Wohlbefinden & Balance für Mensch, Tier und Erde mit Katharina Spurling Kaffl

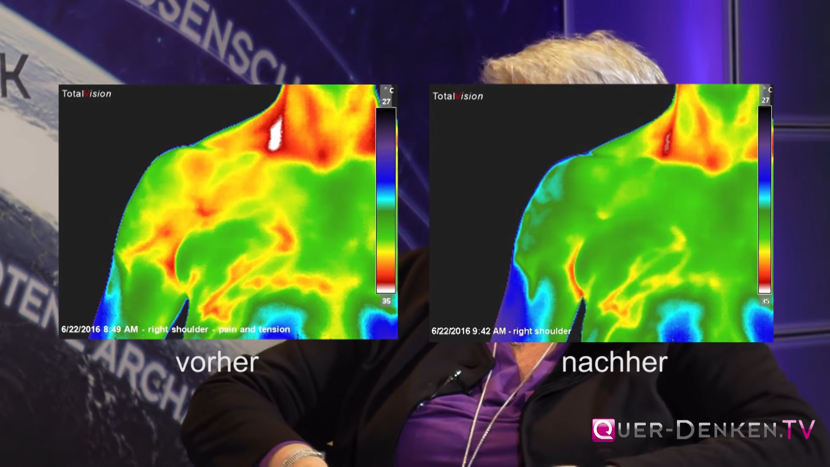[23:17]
Das ist erstaunlich. Der Prozess, der den Eindruck erweckt, dass es entzündlich sei, ist dann plötzlich in der Farbtemperatur deutlich weniger.